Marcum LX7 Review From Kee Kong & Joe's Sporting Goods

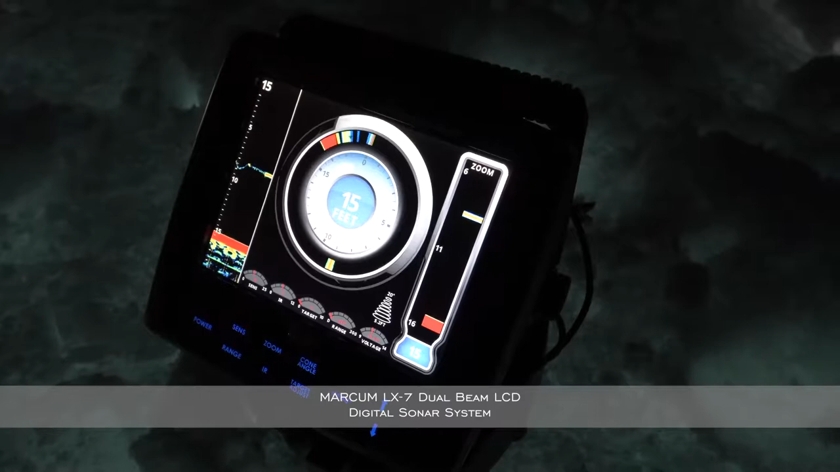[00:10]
On screen: depth 15 ft
The Markham LX7 with the new lithium shuttle pack. Today I'm out here in about 15 feet of water.
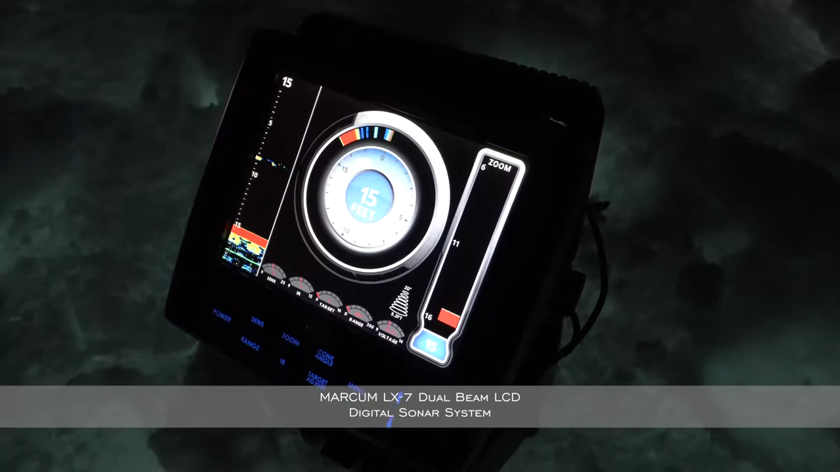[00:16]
On screen: depth 15 ft
For those who does have this unit and for those who are thinking about grabbing new electronics this is by far one of my favorite latest and greatest.
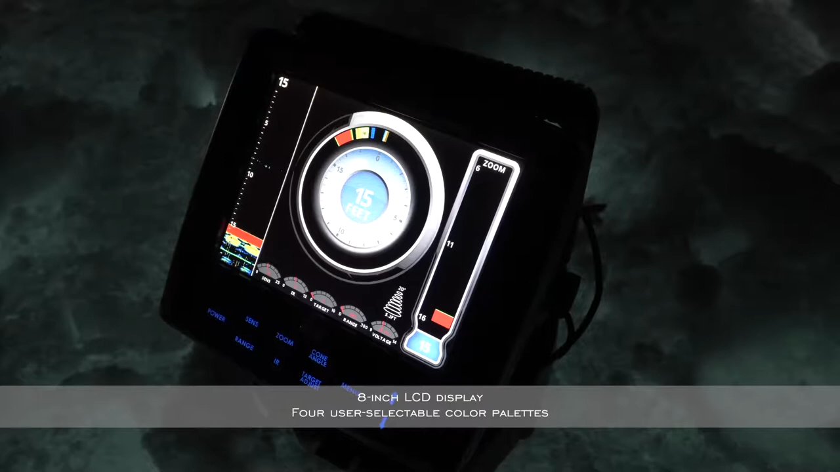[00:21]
Of course me being in 15 feet of water typically in deeper water I like to use a vertical bar
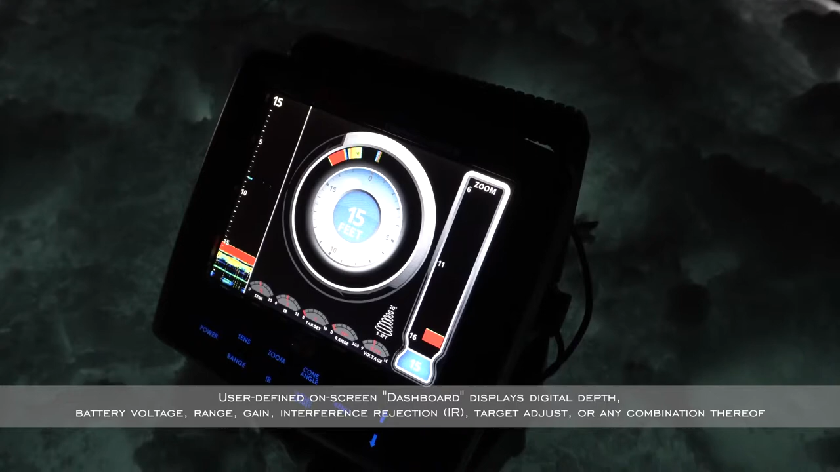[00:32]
but what I've noticed is fishing shallower water using your normal dial actually is a lot better.
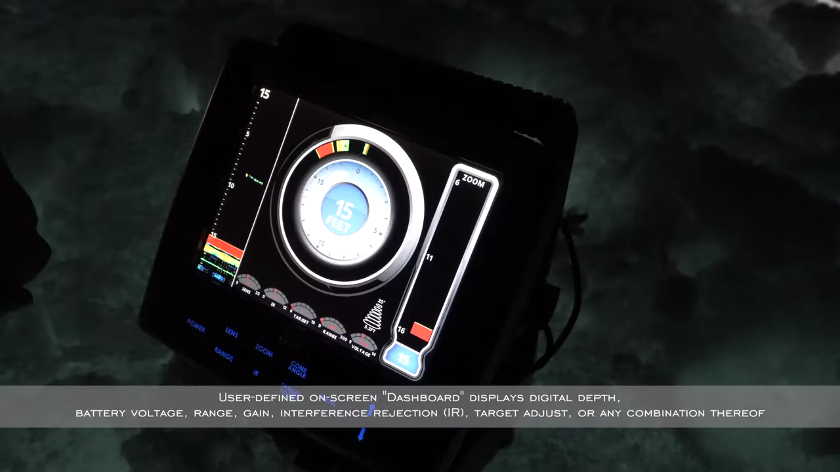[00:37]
On screen: depth 15 ft
Definitely because you get more space for separation.
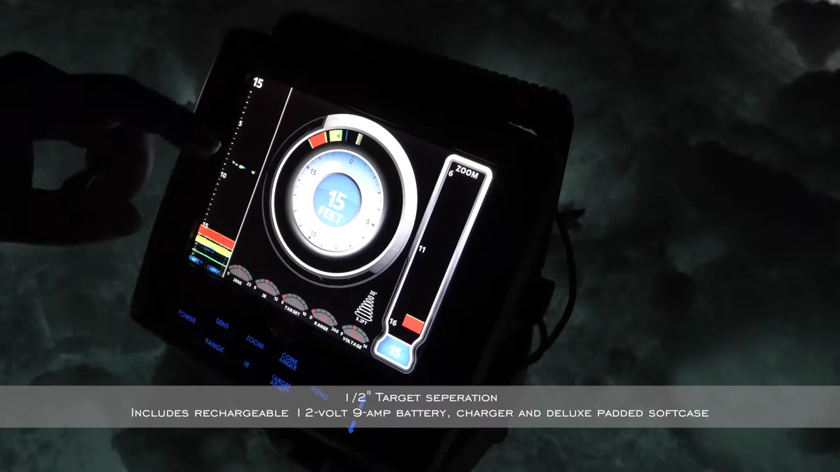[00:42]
I still will use my zoom just for the fact that we are chasing browns and coho today. A lot of them like to suspend. I still want to see the whole water column and so I do have my chart on this side just to see what my lure is doing or see what that fish how he's reacting to my lure.
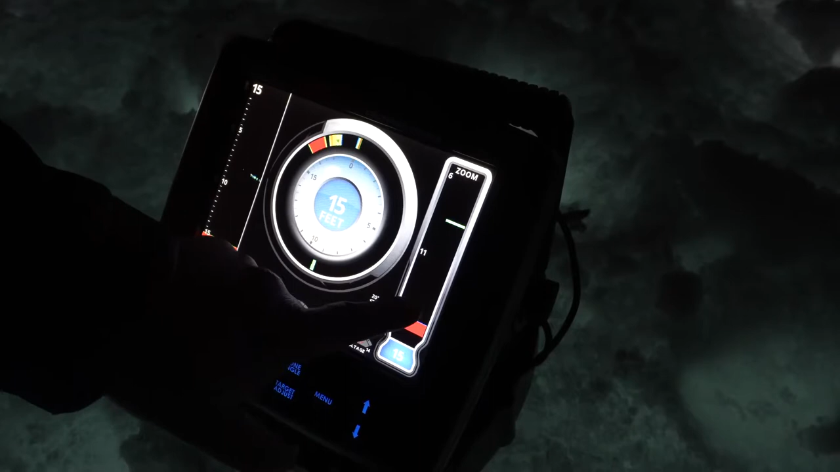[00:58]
On screen: depth 15 ft
So this will be my zoom here of course here's my jig.
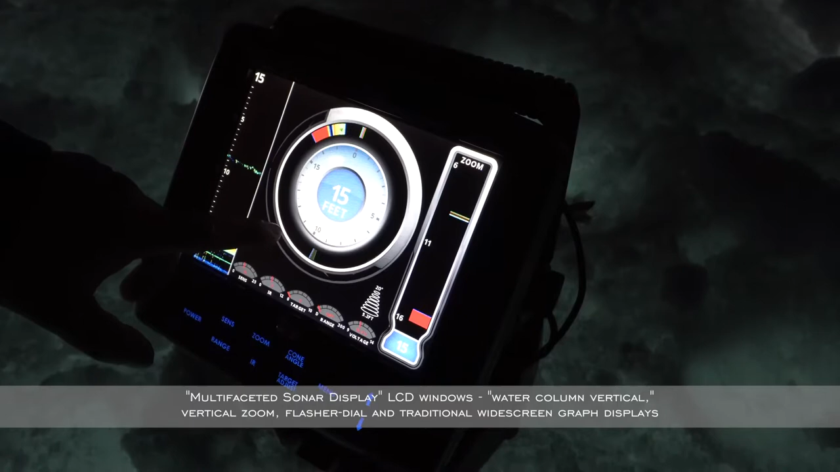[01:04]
And of course this is my flasher mode and of course as you will see this is my graph mode. And you will see those fish come in, in and out.
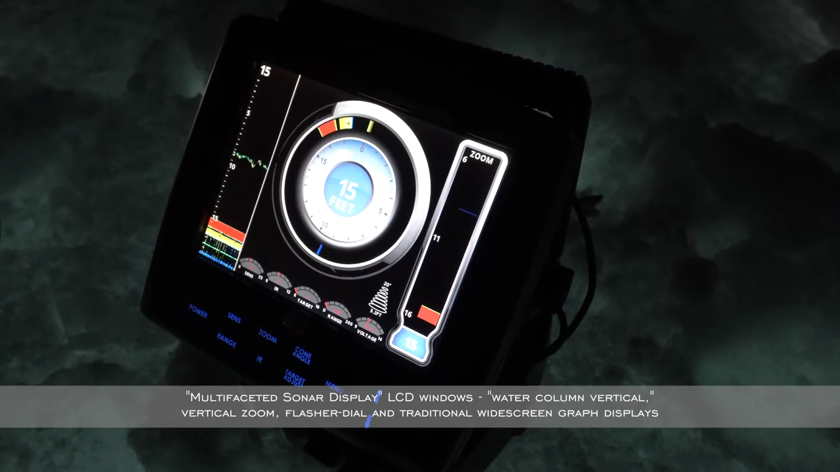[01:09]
A lot of them we've noticed is about 10 foot and so we're trying to stay in that
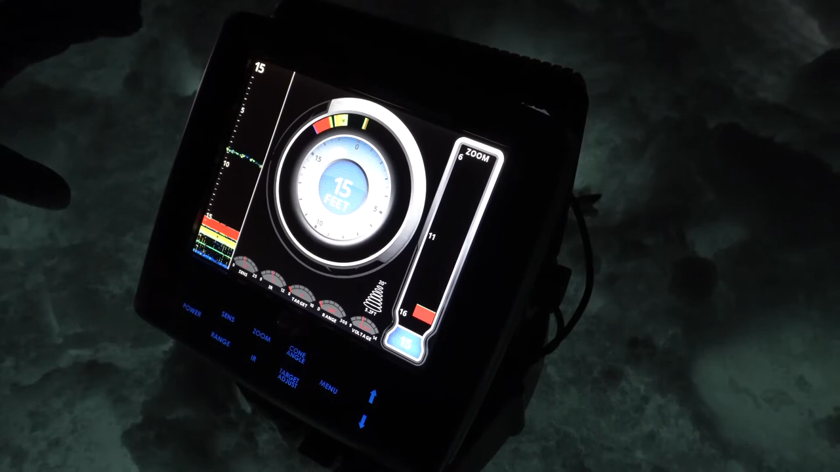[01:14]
water column trying to get those active fish to come and bite.